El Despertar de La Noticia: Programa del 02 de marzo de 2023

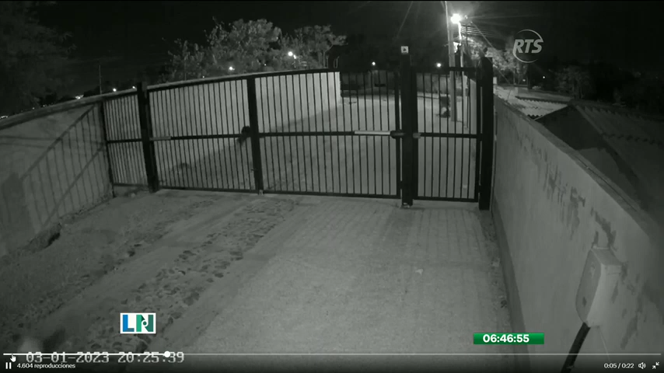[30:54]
Son las seis de la mañana con cuarenta y siete minutos. Veamos cómo ocurre este nuevo hecho delincuencial. Vemos una reja y lanzan como una funda, un bolso. Parece una cartera de una mujer que intenta protegerse de que los delincuentes en el sector de Tumbaco y Quito no le roben. Ahí la vemos desesperada, hay un can también allí. Y esta mujer lo que lanza es su bolso, donde seguramente tenía sus objetos de valor.